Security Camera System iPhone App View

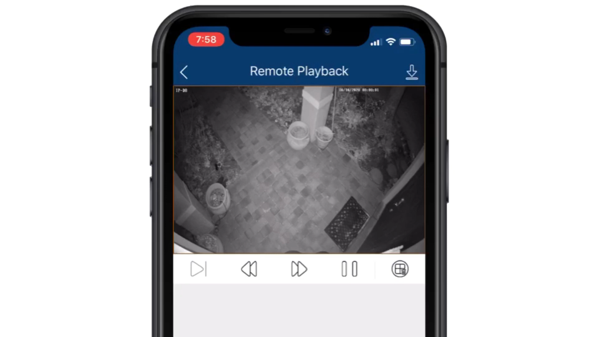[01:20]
I can use the timeline scrubber and day selector on the bottom of the screen to switch the day and time that I want the playback video from.
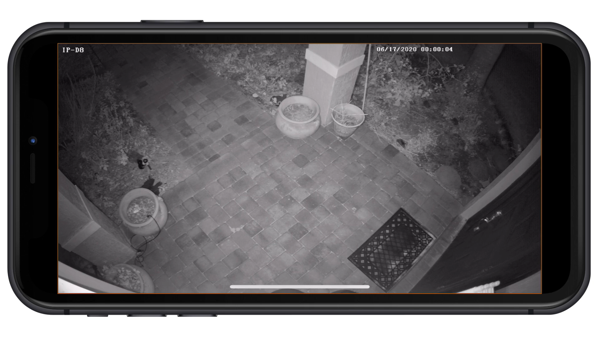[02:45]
To be clear, the iPhone app is connected to my Viewtron DVR and playing back the recorded
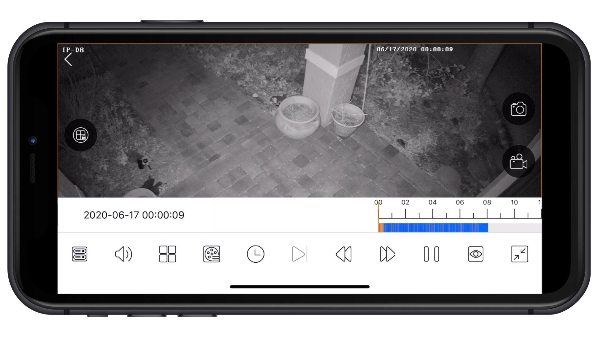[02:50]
video surveillance footage from the DVR's hard drive.